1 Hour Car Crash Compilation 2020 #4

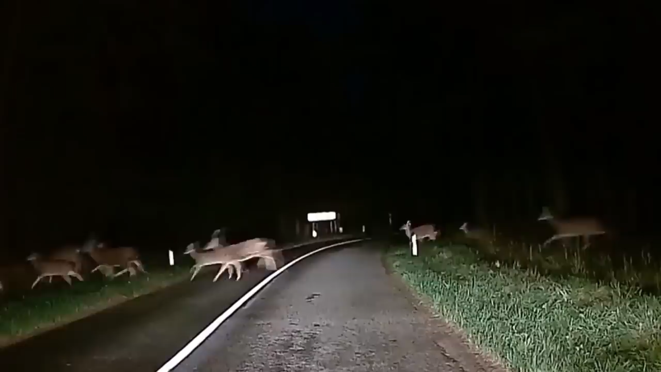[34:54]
Обалдеть! Боже мой, боже! Они мигрируют. Боже мой! Боже, это шик, это просто чудесно!